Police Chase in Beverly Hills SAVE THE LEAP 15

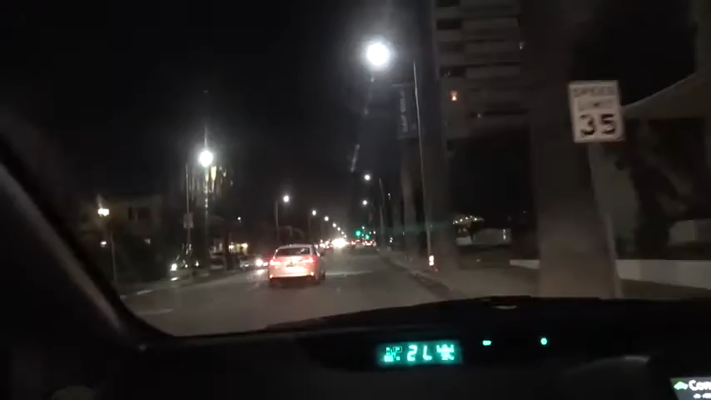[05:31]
Where was he? He was... Is he still there? Yeah, dude. I see him. I see him. Hold on. Yeah, this guy's just chillin', dude.
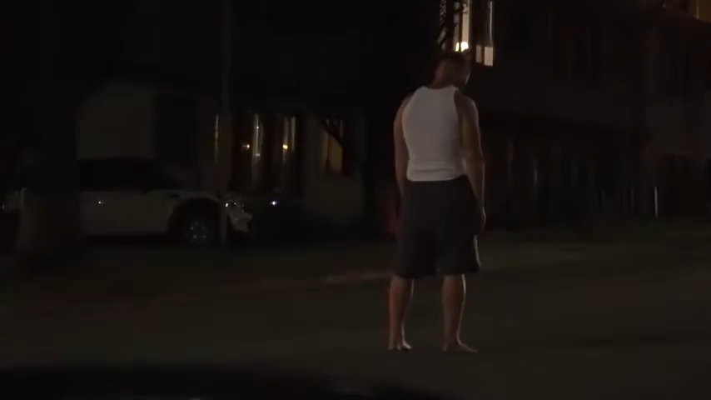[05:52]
He's in the middle. Well, he's like in the, uh... What the... Yo, the other guys are recording today. They're getting...
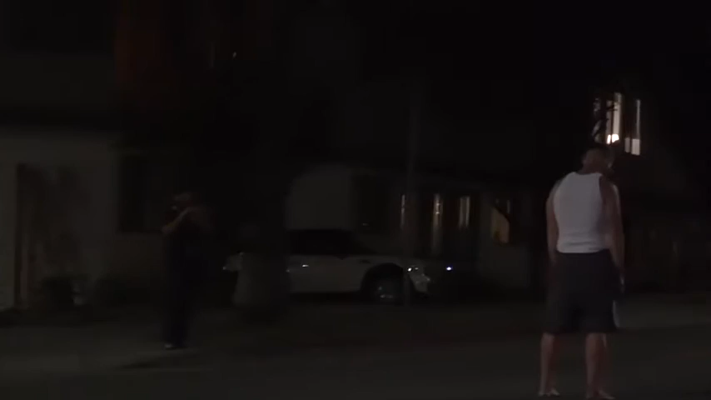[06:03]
He's like meditating or something or like... Like, he's like in this dude's way.
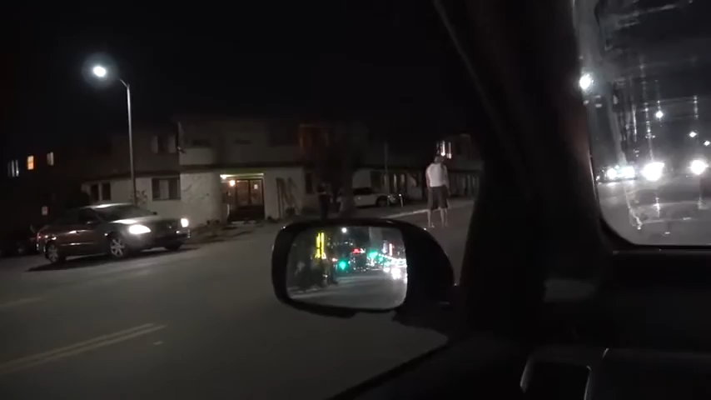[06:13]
Like, this car can't get across now because this guy is obviously in the way. Well, he's barefoot too. Some barefoot guys. I really hope he doesn't jump into traffic.